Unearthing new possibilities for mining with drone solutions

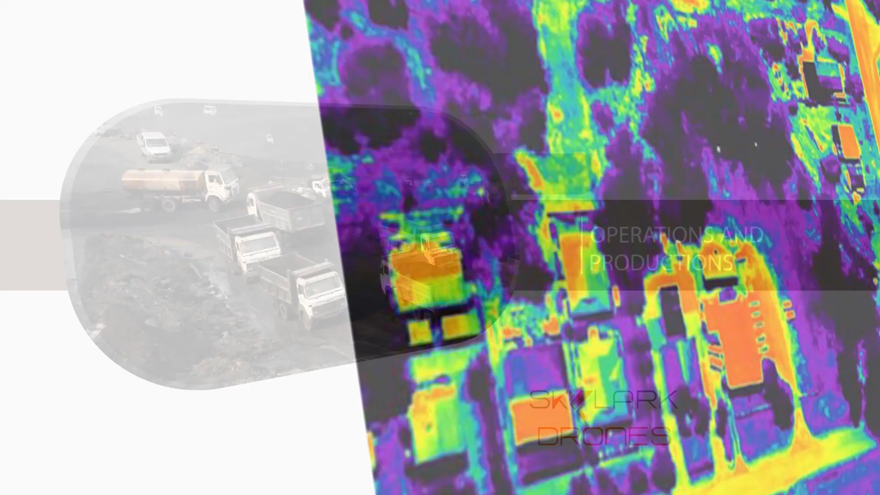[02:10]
Drones equipped with thermal and laser sensors
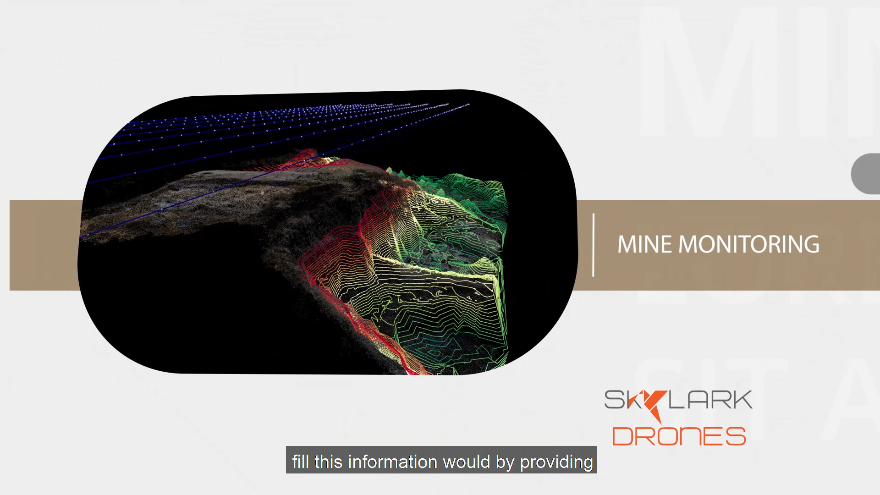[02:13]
information void by providing near real-time data for asset movement and changes in stockpile and mine layout.